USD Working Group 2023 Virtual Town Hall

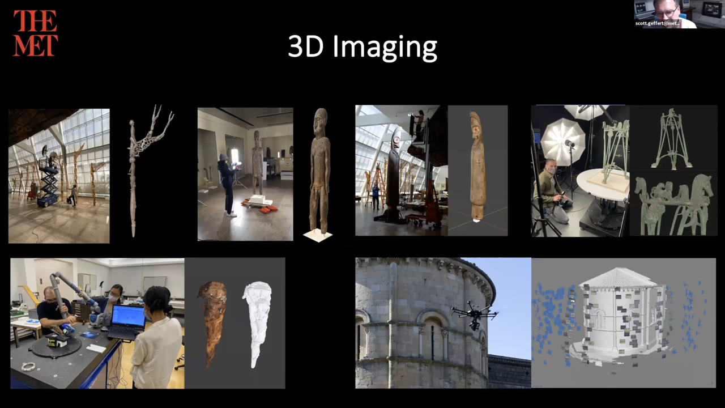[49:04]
but in terms of range of objects we image from the smallest objects to exteriors of buildings uh and everything in between uh using different techniques and um you know this was a little snapshot of it there was a there's a gallery project
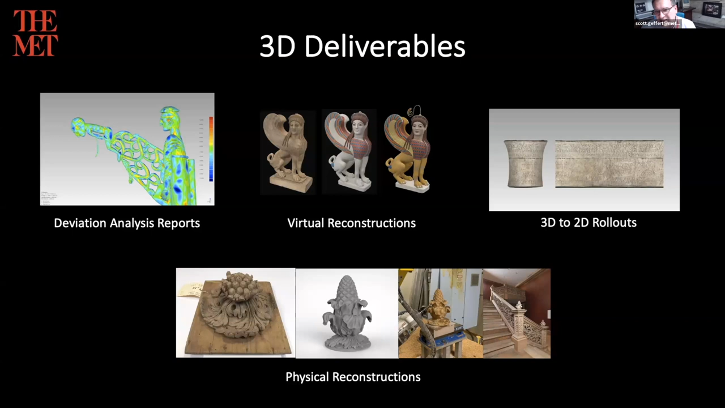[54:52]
and automation that's an interesting area to look at um and then we have these physical reconstructions in this case um there was a finial from a finial from a staircase that was missing parts and it was reconstructed digitally milled and hand worked and put back into a public space by the way everything since the ao usd slide uh we talked about what usd would be used for everything i'm showing you so i i would like the this group which is really creative to maybe connect your own dots and think of exciting ways and applications but if